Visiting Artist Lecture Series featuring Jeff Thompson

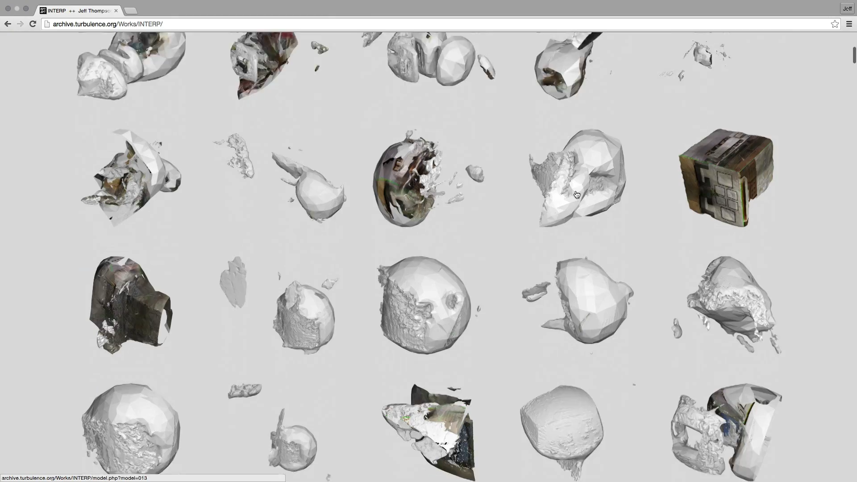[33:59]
So this is the website for the project, which you can go to turbulence and check out. All the models are here, you can go scrolling through, you can select one and open it up in a browser.
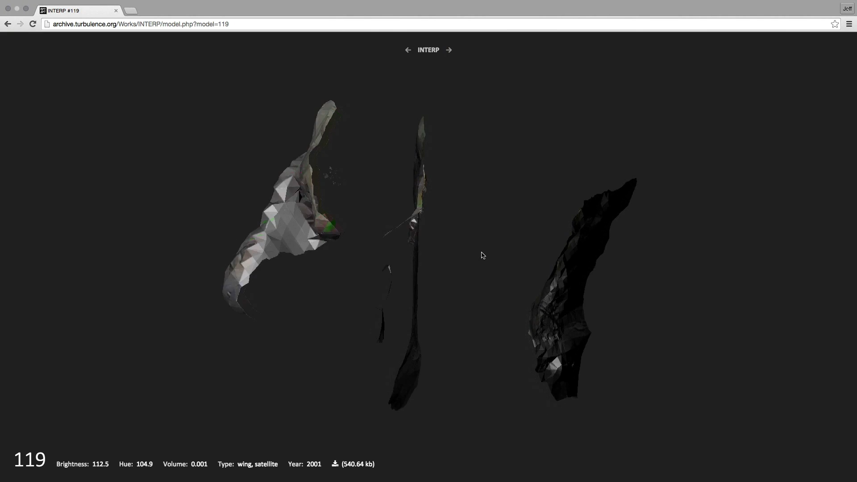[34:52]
which is color, the volume of the object, the year of the photograph.
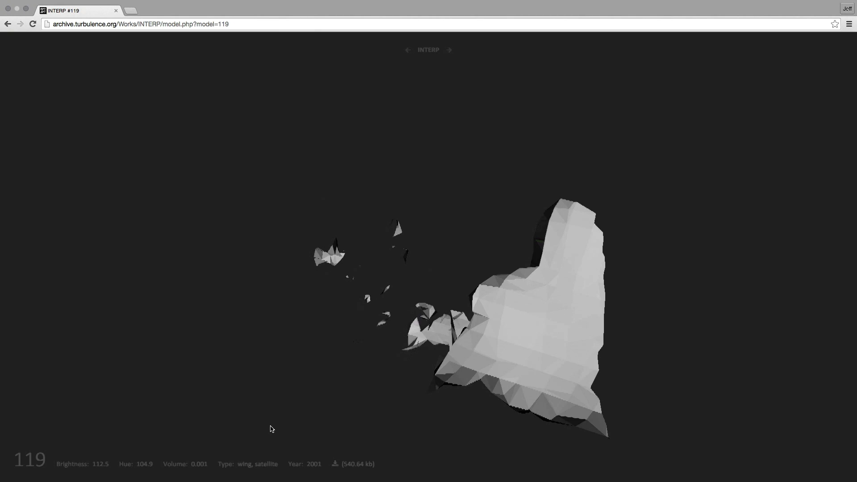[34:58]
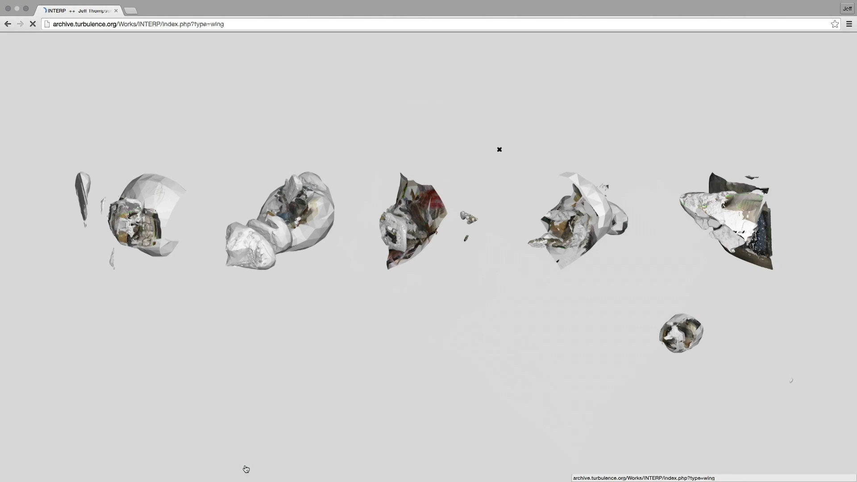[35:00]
And then there's some like classifications, which I'm clicking on here,
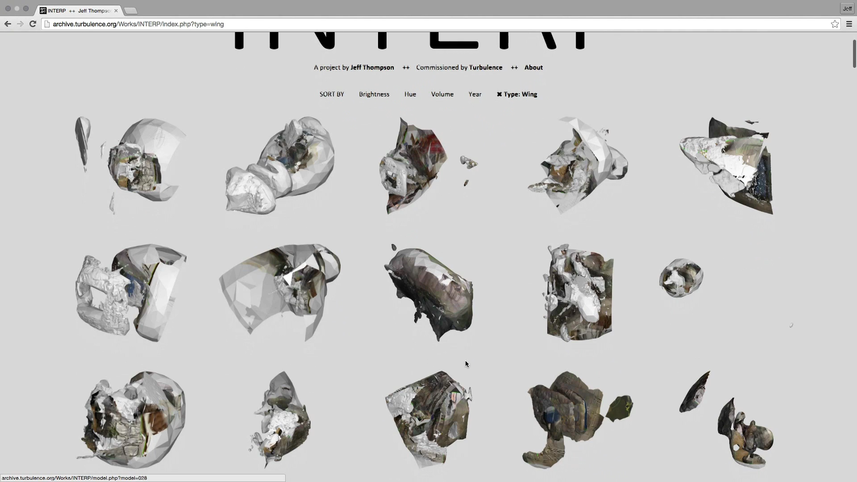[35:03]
which I noted from these, that it was weird,
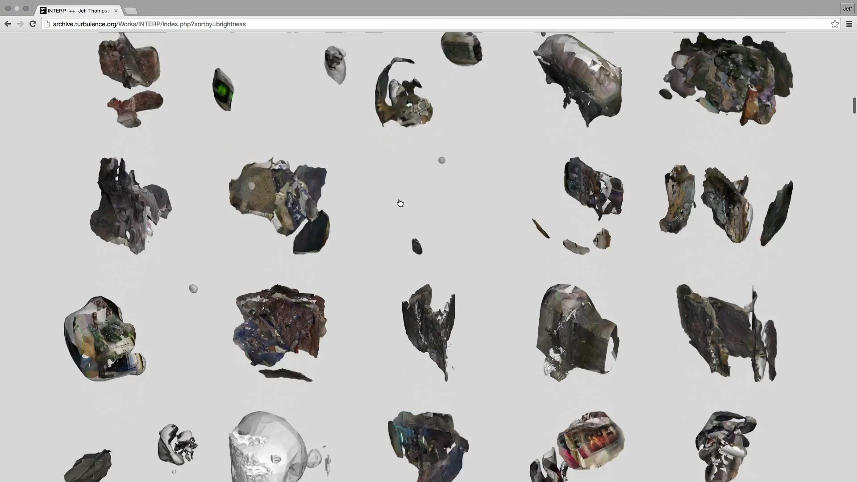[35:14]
So instead of just seeing it in one way, you can look at them by year, you can look at them by brightness or color or how big the 3D model is, which I really like, like it's different pathways through the work.
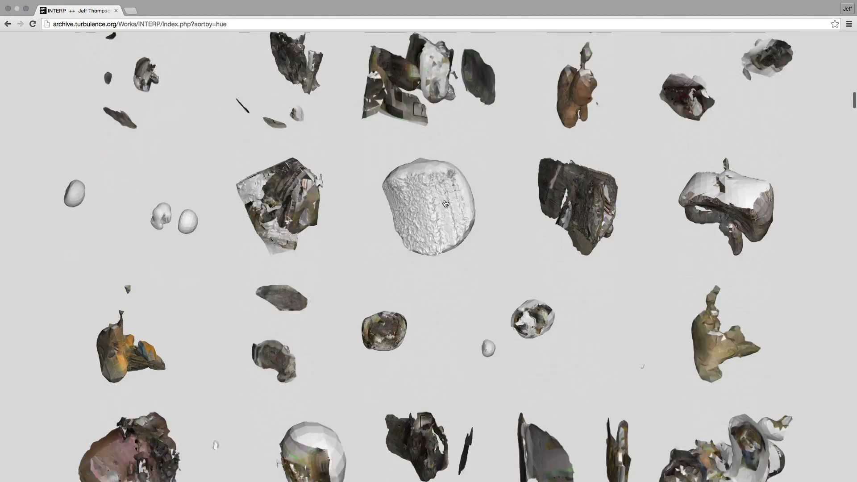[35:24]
And actually, as a result, now my portfolio online, my website, you can do the same thing. So you can sort by different kinds of parameters as a way of kind of exploring that work.
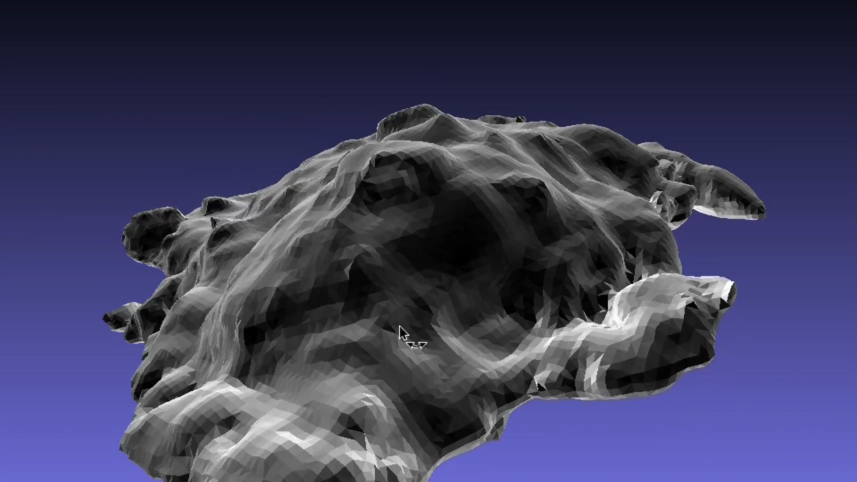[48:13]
I'm kind of thinking now about this like color changing paint that they use for cars. And have you seen this where it like goes from green to orange or whatever, but trying to do it, this is essentially,
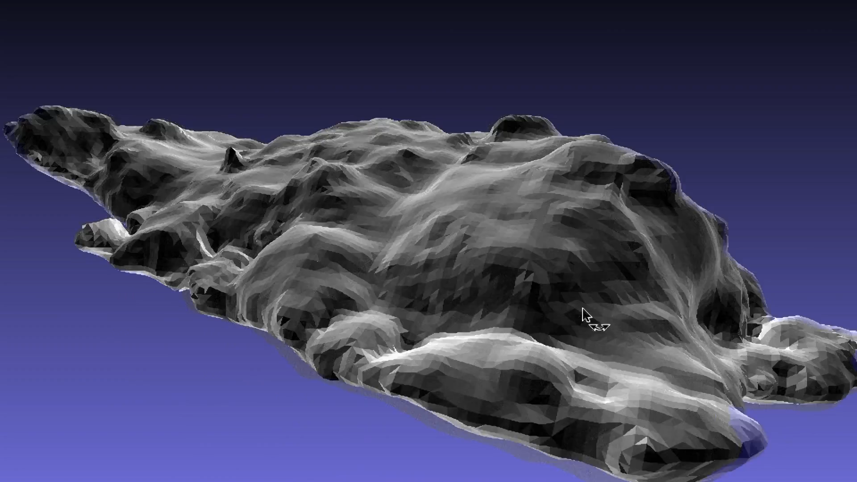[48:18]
this is a shader that kind of mimics what it looks like in the electron microscope,